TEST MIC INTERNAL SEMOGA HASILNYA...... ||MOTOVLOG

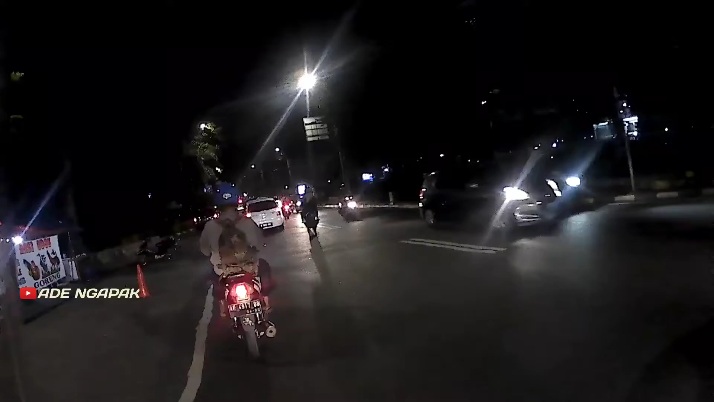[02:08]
Ini suasana jalan Cilandak ini ya, jalan Cilandak Ampera Raya. Masih rame, soalnya posisi masih pada pulang kerja,
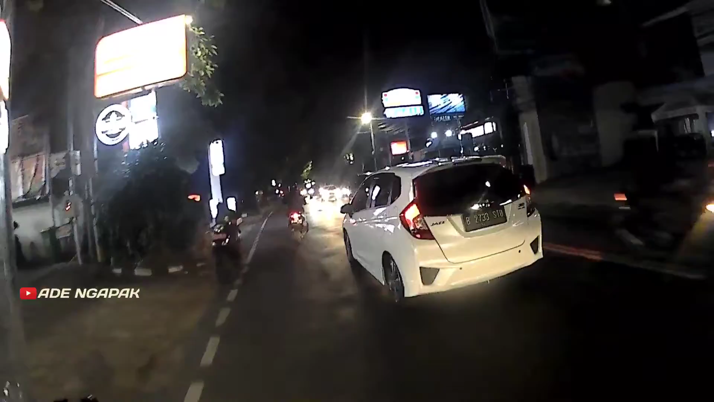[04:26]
belum bisa berkunjung balik, jadi mohon maaf banget ya. Nanti kalau ada waktu luang ya pasti saya akan kunjung balik kok. Ini udah sampai lampu merah Ampera Raya.
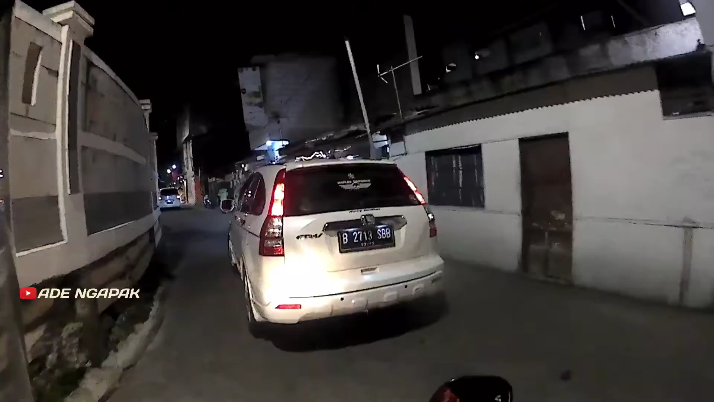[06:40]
Ini aku lewat jeruk purut makam.
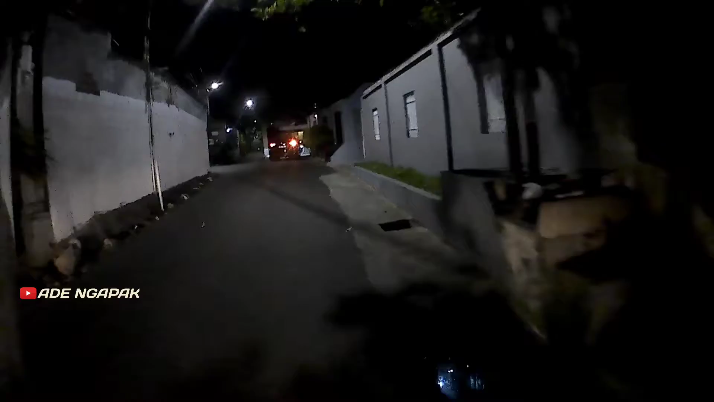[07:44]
Ih, batang bulan. Wih, wah, bahaya itu gerobak. Nggak ada senternya motor itu gerobak.
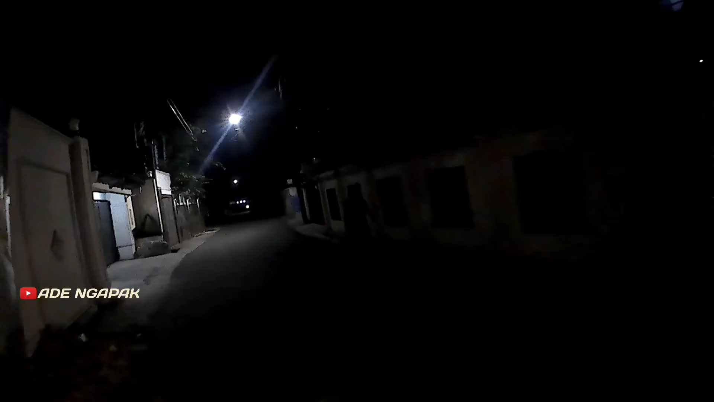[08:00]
Nggak kasih aba-aba kayak apa gitu. Bawa besi lagi depannya.
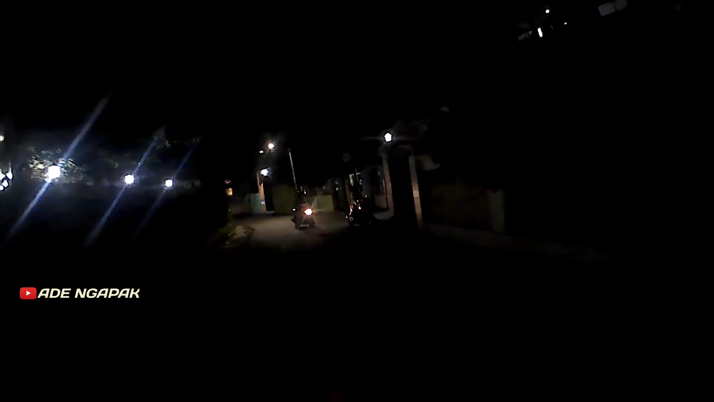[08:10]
Ada aja orang kayak gitu. Kalau belokan gimana dia? Coba.